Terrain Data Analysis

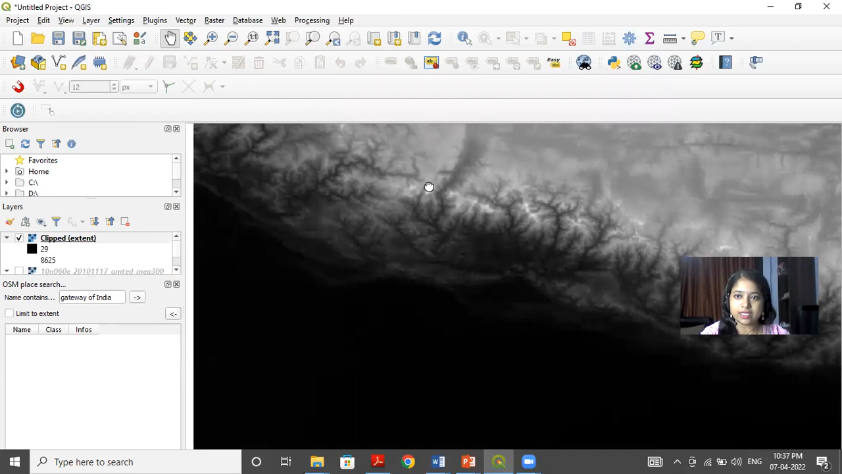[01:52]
This is the layer that is clipped from the entire image of India. Now for the calculations will be performing on this layer. So I'll click on raster extraction contour.
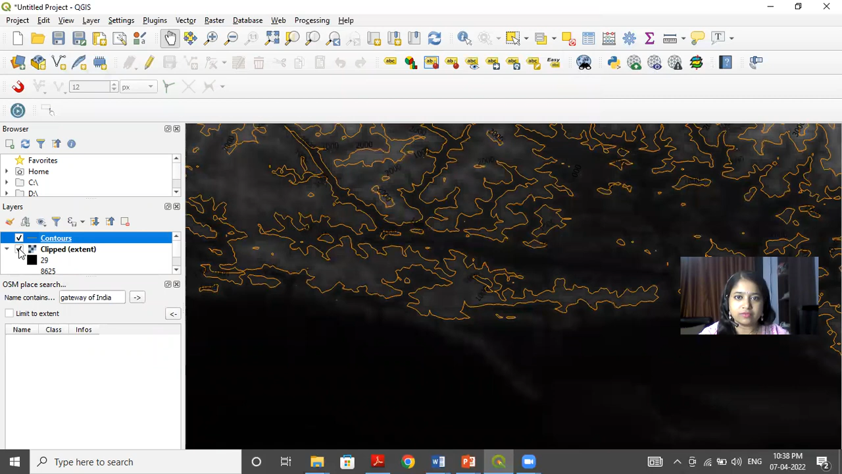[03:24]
Numbers are actually the height of different contour lines. So I can see the height over here.